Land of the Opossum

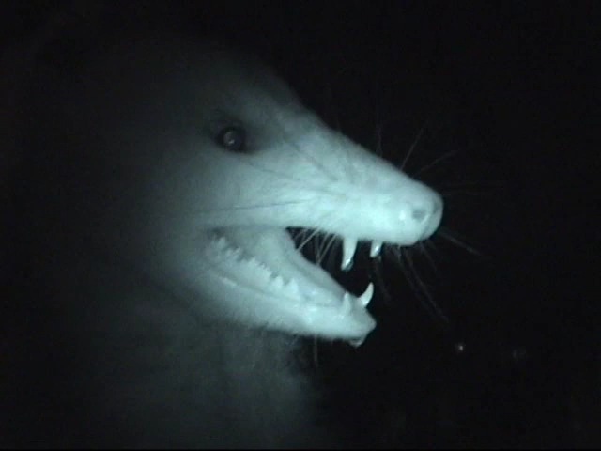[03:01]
She's so cute. And now you get to see how fast a possum can run. And she is down.
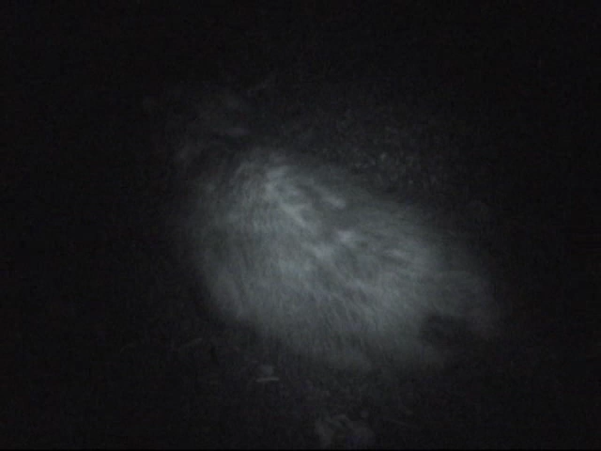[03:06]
See? Oh they sprint. Boy. Check that out. Obviously she's about to turn around and bite me possibly.
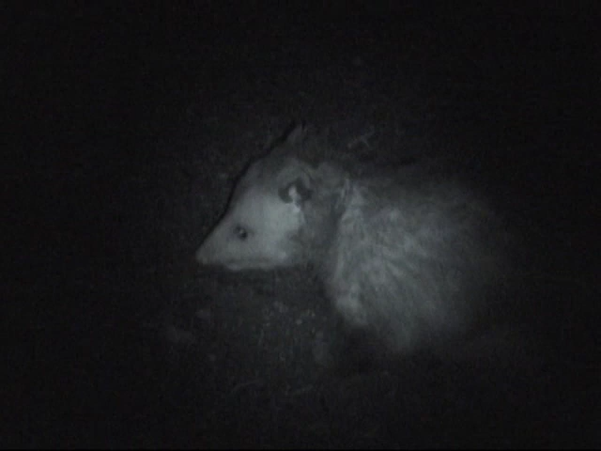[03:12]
If this were a male I would have been bitten already.
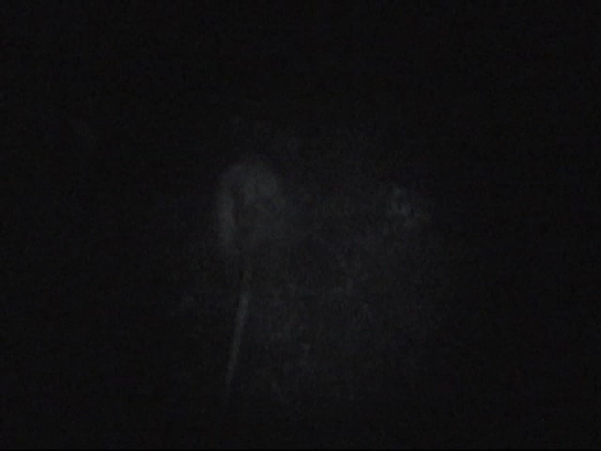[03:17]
And now I'm going to walk behind her. If you can see I'm about to hit something. She's gone.